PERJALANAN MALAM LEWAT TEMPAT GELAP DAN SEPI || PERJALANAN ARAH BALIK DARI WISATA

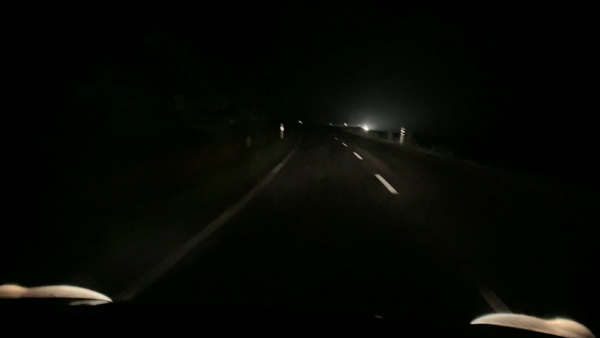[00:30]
Kita berangkat. Karena sudah mulai gelap kita santai saja.
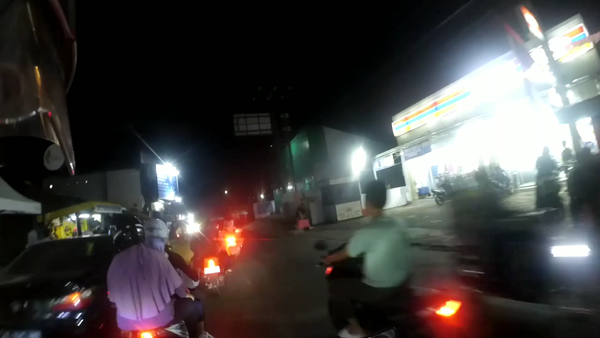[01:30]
Kita menepis sebentar untuk isi bahan bakar motor karena tempat pengisian bahan bakar atau pom jauh.
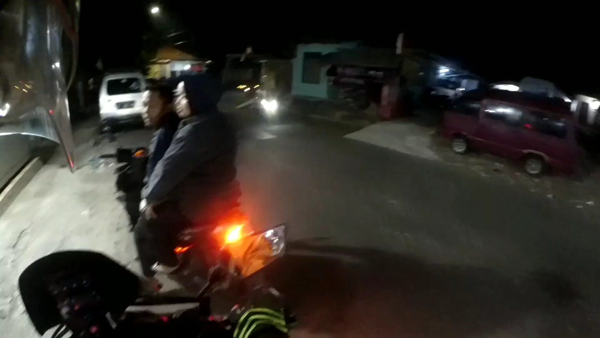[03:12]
Isi bahan bakar selesai, kita berangkat lagi.
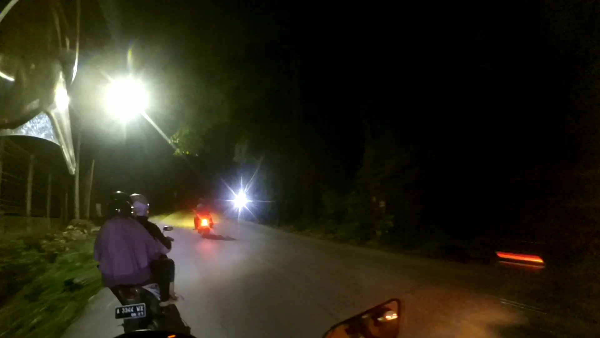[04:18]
Kita menemui lagi jalan tikungan naik turun sobat, jadi kembali ekstra fokus tinggi lagi.
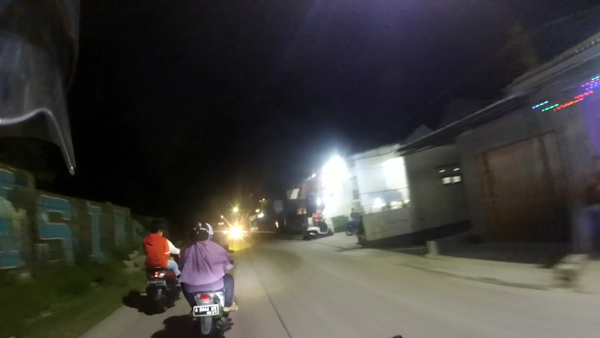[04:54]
Setelah berjalan beberapa waktu, kita hampir sampai di tempat tinggal.